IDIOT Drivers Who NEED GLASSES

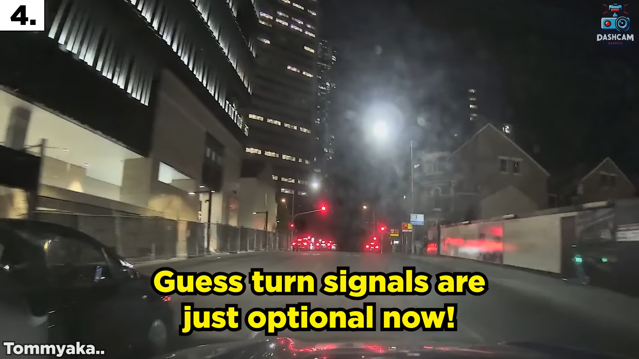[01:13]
Guess turn signals are just optional now.
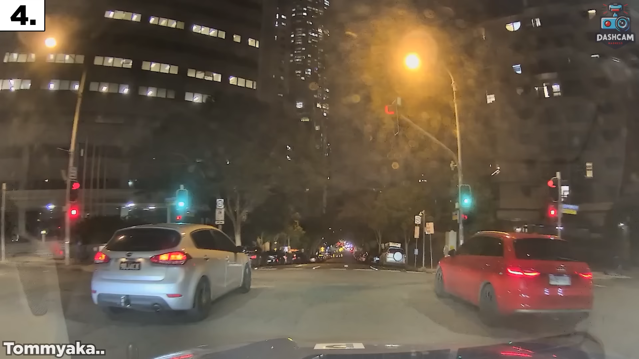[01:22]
How fast do you think this guy was going? Tricks as opposed to Christ or trying to get propaganda. No, I think,
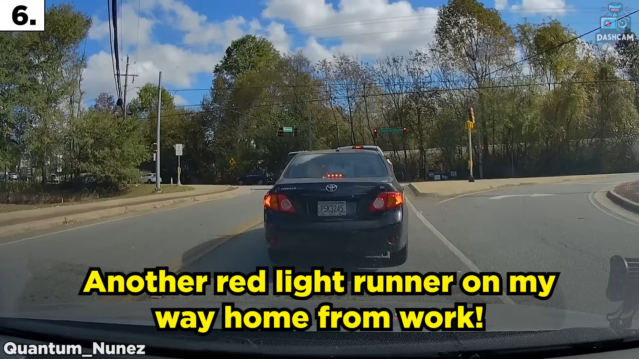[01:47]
Another red light runner on my way home from work.
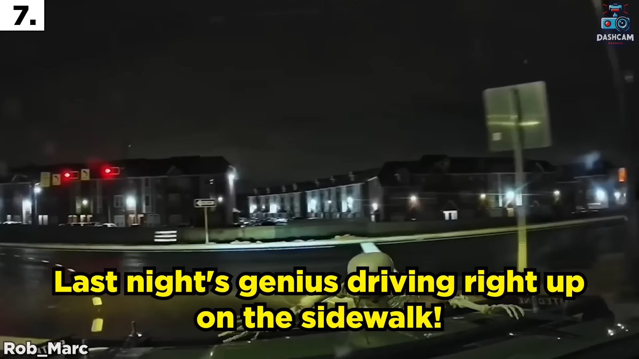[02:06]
Last night's genius driving right up on the sidewalk.
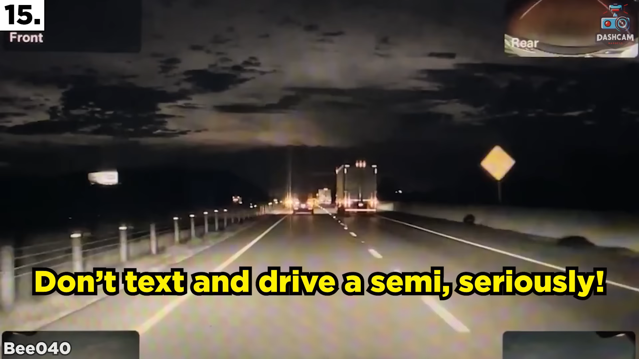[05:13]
Don't text and drive a semi seriously.
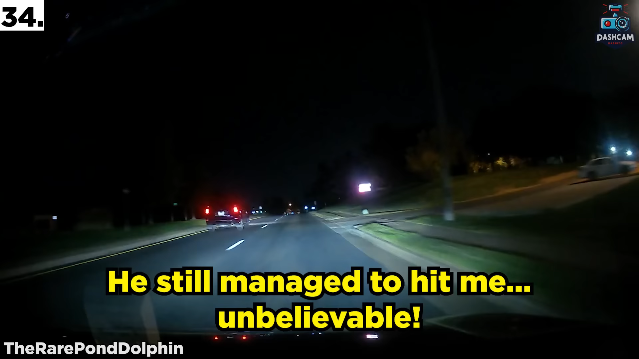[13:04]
He still managed to hit me. Unbelievable.
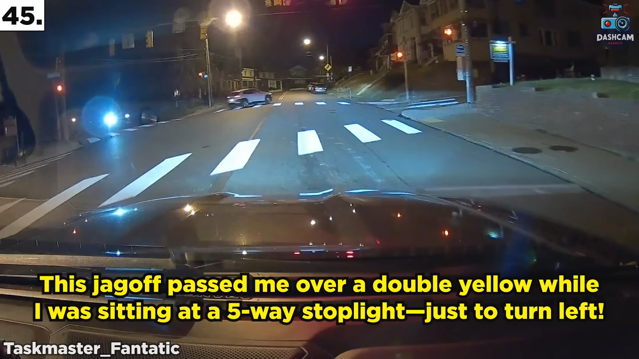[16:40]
This jagoff passed me over a double yellow while I was sitting at a five-way stoplight, just to turn left.
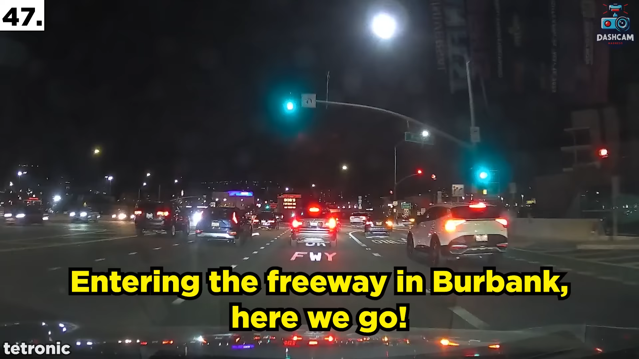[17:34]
Entering the freeway in Burbank, here we go.
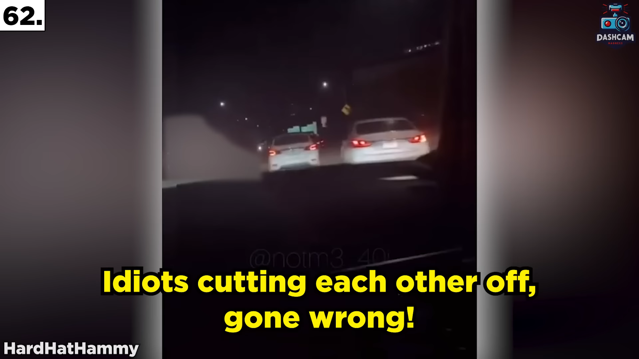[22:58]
Idiots cutting each other off, gone wrong.